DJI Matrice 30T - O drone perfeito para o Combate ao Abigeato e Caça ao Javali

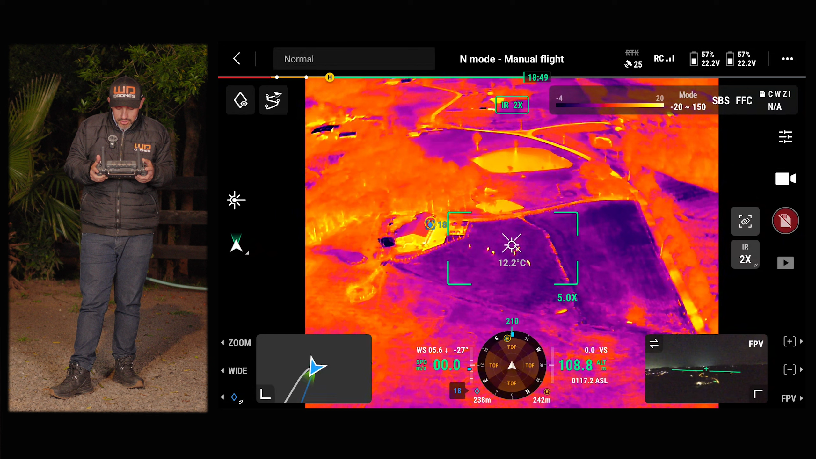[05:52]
On screen: spot 12.2°C
117 metros de distância de mim e eu consigo ver certinho onde estão os animais. E aqui, pessoal, eu posso mudar a palheta. Eu vou clicar lá em cima e eu vou trocar ela para outra coloração.
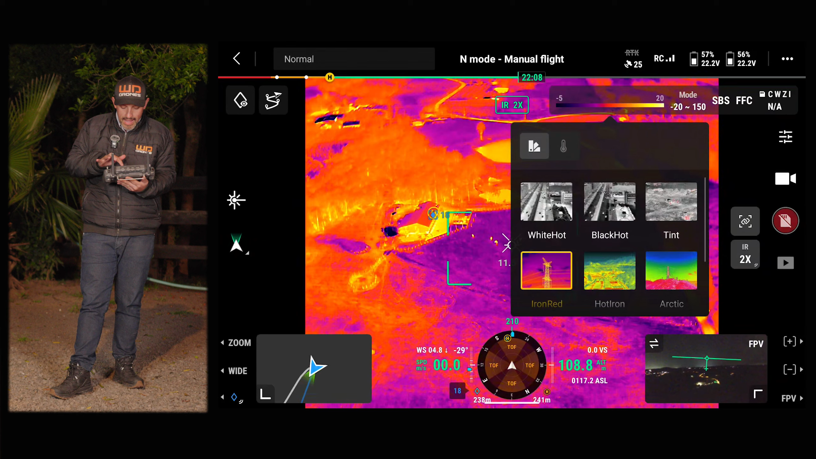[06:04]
Olha só, eu prefiro essa aqui.
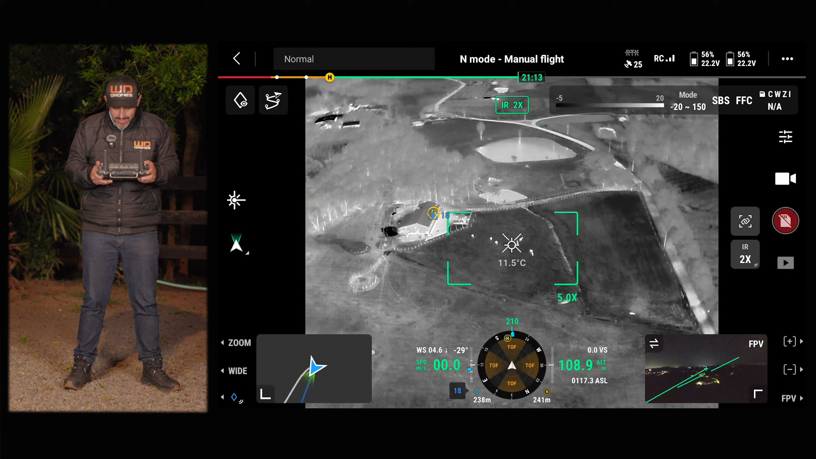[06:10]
On screen: spot 11.5°C
Essa aqui eu consigo ver exatamente onde estão os animais, se eles estão se mexendo ou não.
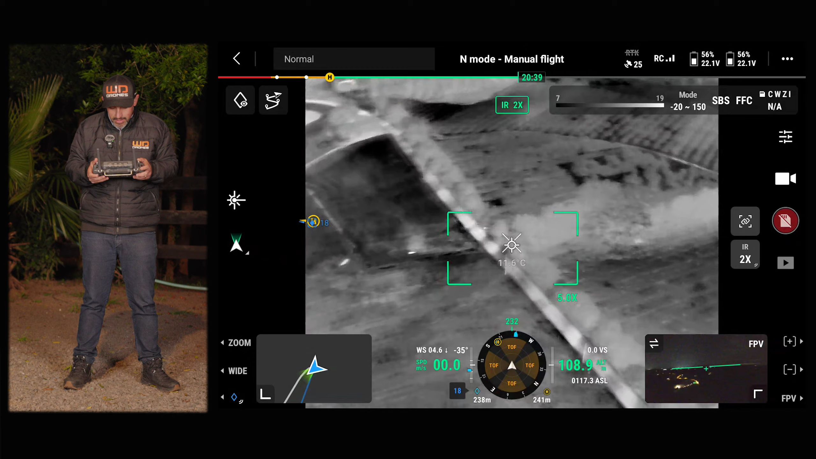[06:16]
E também consigo olhar ao redor, se eu tenho algum outro animal. Se tivesse javali aqui, por exemplo,
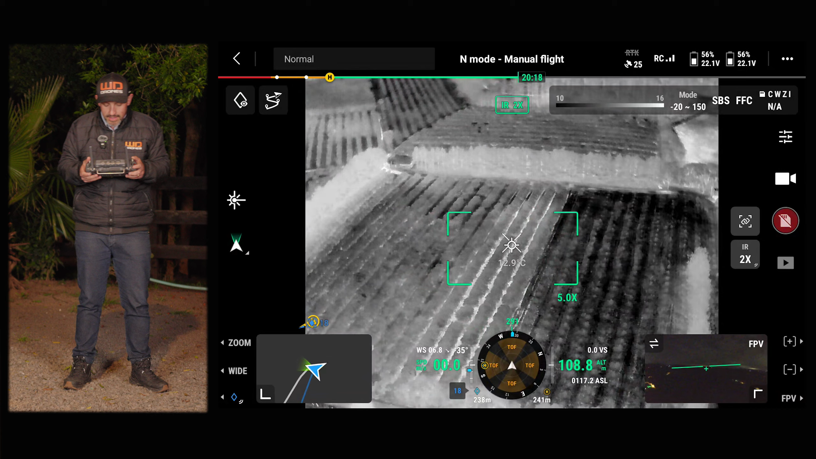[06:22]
é uma plantação de bergamota, certeza que os javalis estariam sendo vistos.
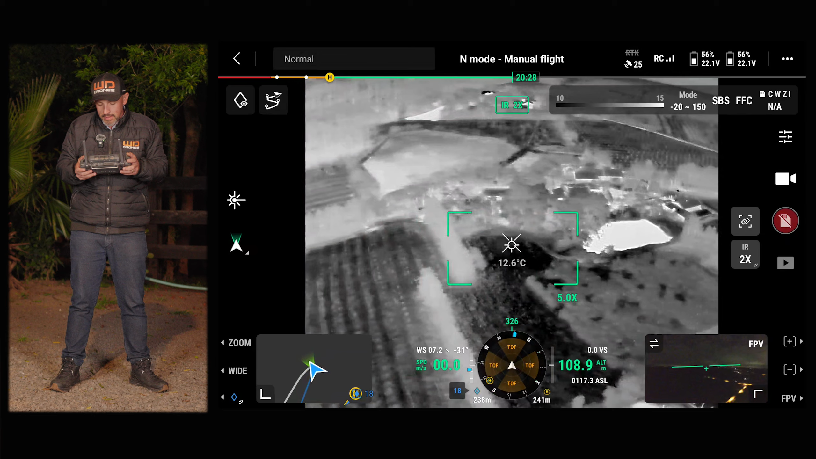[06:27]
On screen: spot 12.6°C
É uma região que eu não tenho javali, enfim, mas com certeza nós estaríamos vendo aqui os animais. Então eu vou dar uma volta aqui para vocês terem uma ideia de como é que ele capta. E vamos ver se a gente capta alguém na estrada, algum carro.
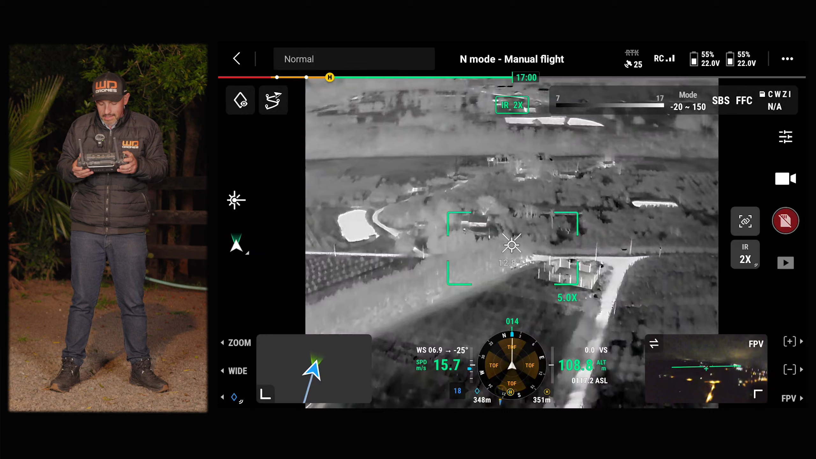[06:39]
Também a questão de perseguição. Isso aqui é um drone militar. Isso aqui dá para dizer que eu consigo rapidamente pegar um carro vindo a quilômetros de distância só pela visão térmica.
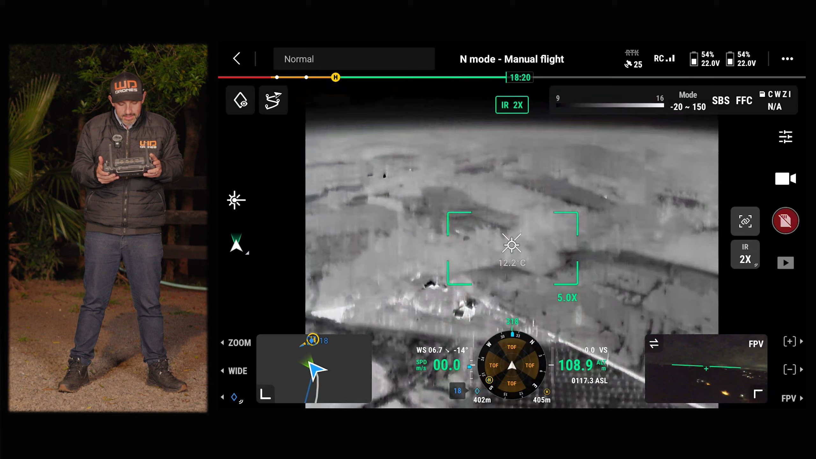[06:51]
Então eu diria que é uma aeronave a nível militar. Então aqui eu consigo pegar se tem algum animal aqui na propriedade, alguma coisa do tipo. Pode vir ali, bem provável que tem um cachorro. Tem um ponto bem quente ali, onde é que está a seta. Quero medir a distância do drone até lá. Vamos medir ali, 114 metros.
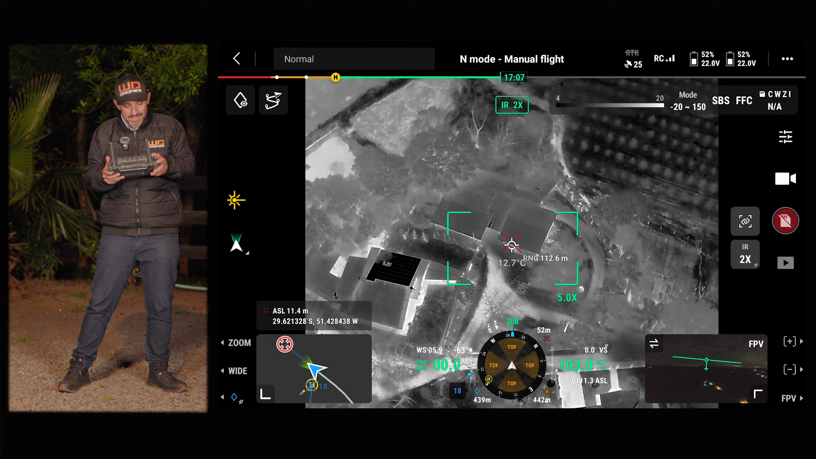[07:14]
O drone está a 103 de altura. Então se eu descer ali eu posso identificar se é um cachorro ou não. E aí o animal vai se mexer. Vamos ver. É um cachorro, com certeza. Olha lá. Está ele se mexendo lá. Com certeza é um cachorro.
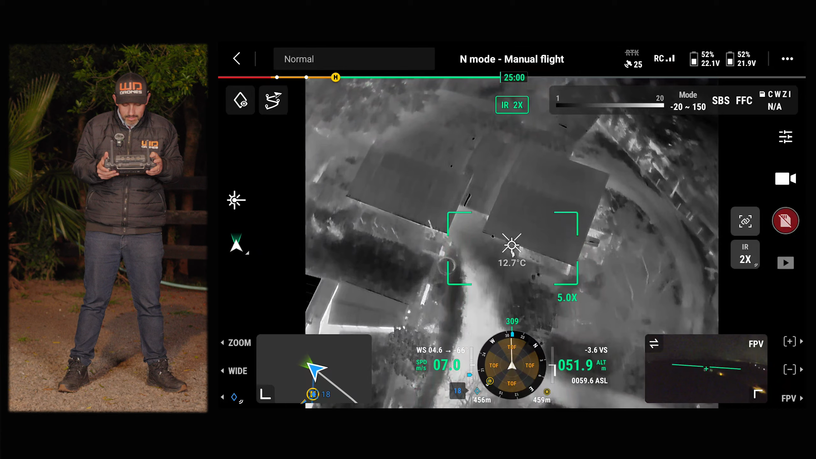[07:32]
On screen: spot 12.7°C
Descer mais. Olha lá. Ele deu uma mexidinha. Olha ali. Então mesmo que ele estivesse na mata, eu consigo pegar ele. Porque a temperatura do corpo dele é diferente.
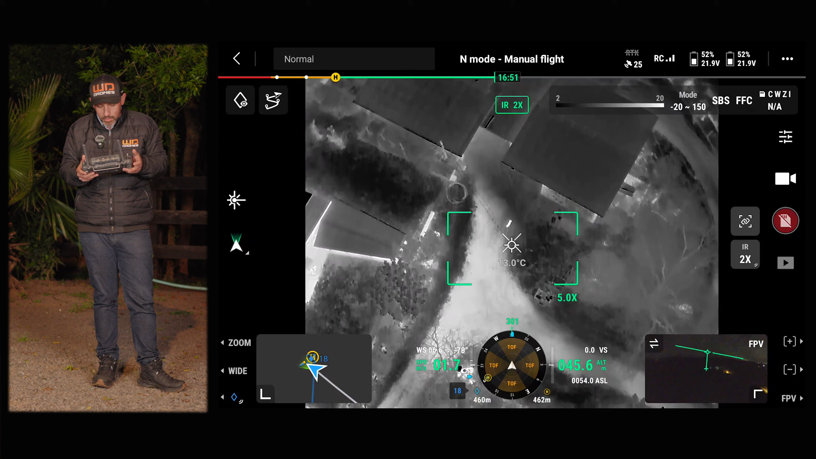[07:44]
Então ali nós já vimos um cachorro. Vamos levantar a aeronave.
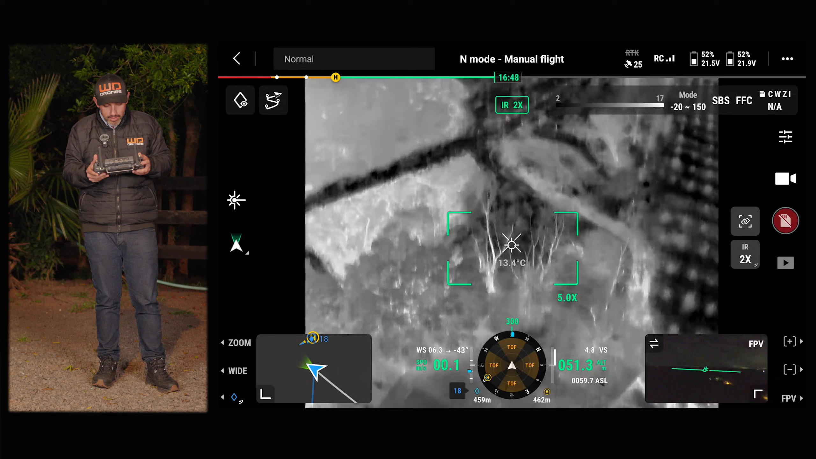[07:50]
On screen: spot 13.4°C
E eu vou apontar aqui para nós novamente. Eu estou procurando aqui mais algum animal.
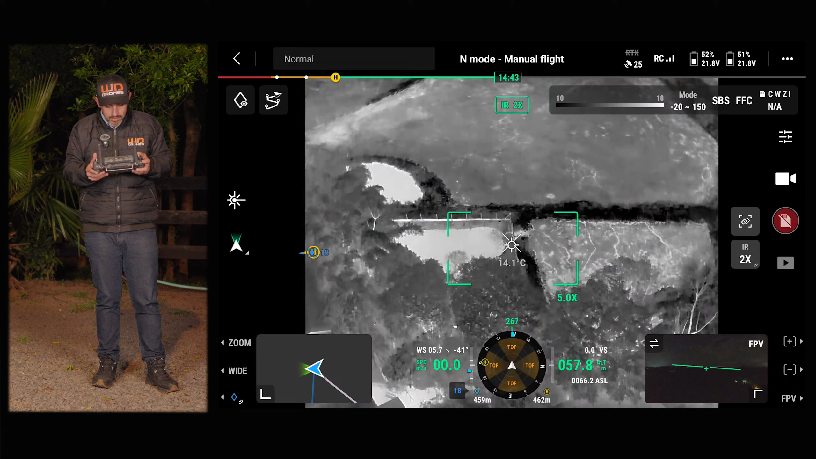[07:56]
On screen: spot 14.1°C
Por isso que eu estou devagar. Ver se tem alguma pessoa.
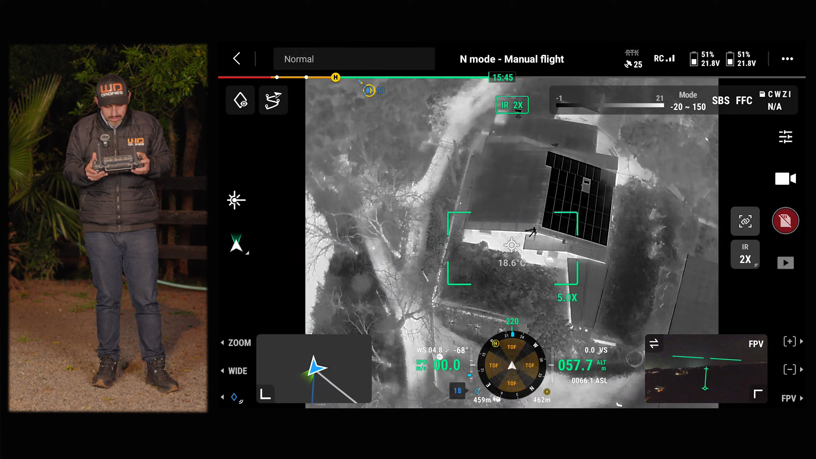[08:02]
Aqui não saiu ninguém na rua. Ali tem outro cachorro. Na área ali uma pessoa apareceu. Então apareceu uma pessoa lá.
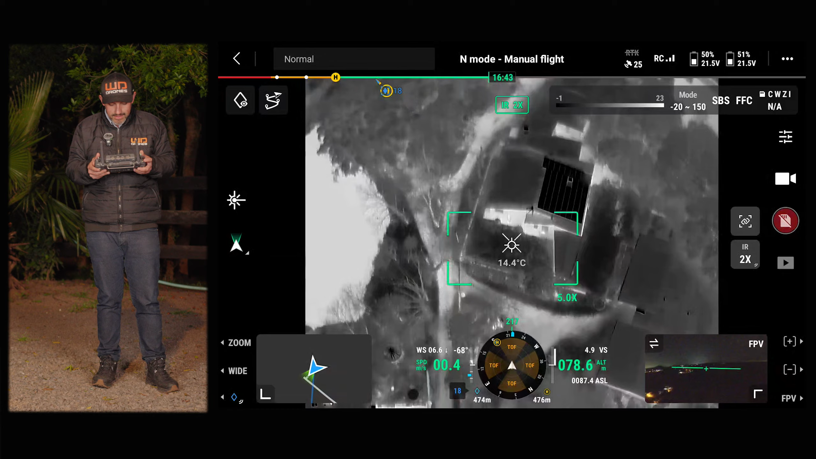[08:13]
On screen: spot 14.4°C
Então lá nós temos uma pessoa. Agora eu vou sair daqui.
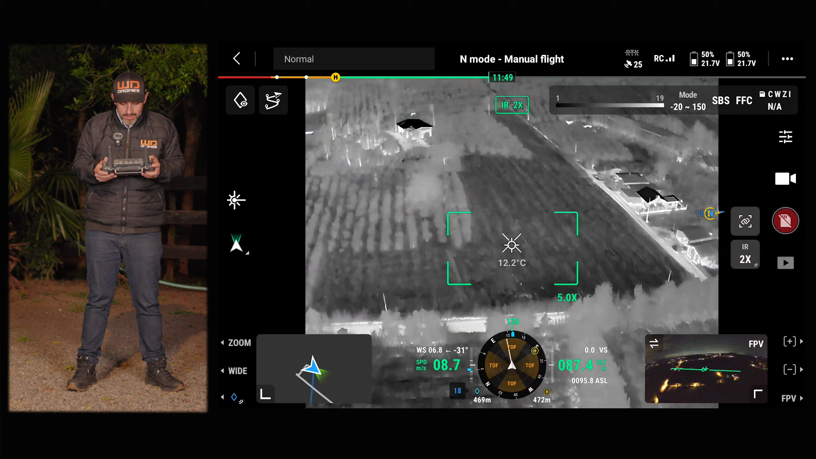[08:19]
On screen: spot 12.2°C
E aí vou adiante. Então sigo adiante com o drone.
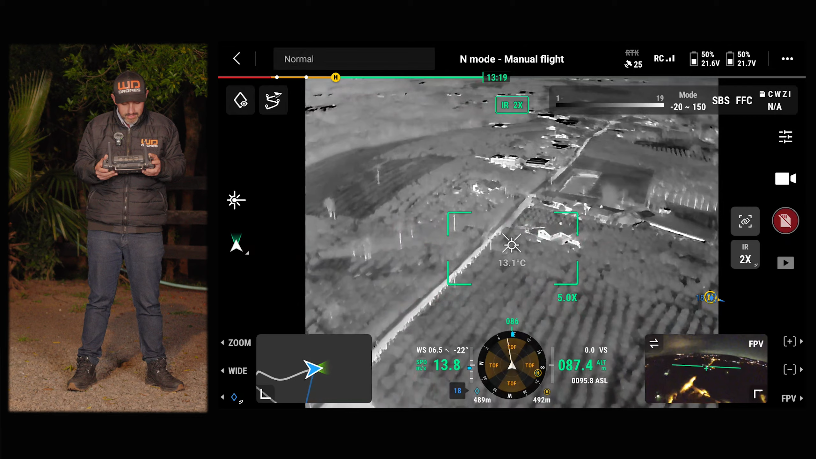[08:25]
On screen: spot 13.1°C
E aí eu consigo me guiar. Por exemplo, eu posso vir agora e desligar as luzes.
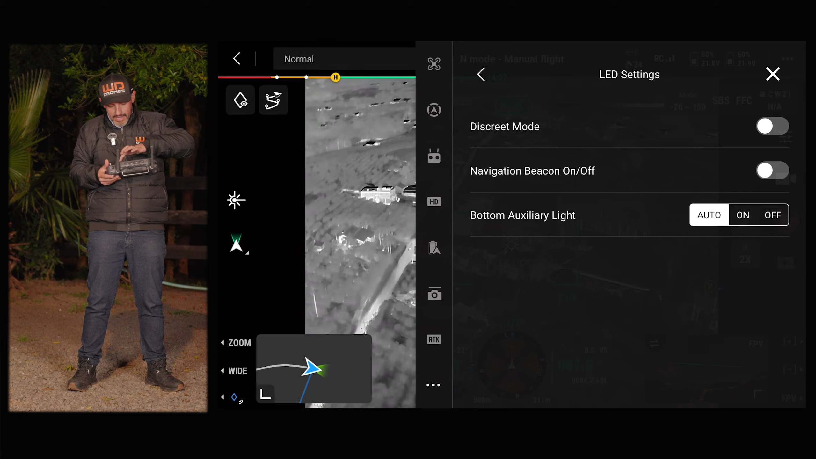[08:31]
Botar ele no modo discreto. Então o drone está totalmente no modo discreto.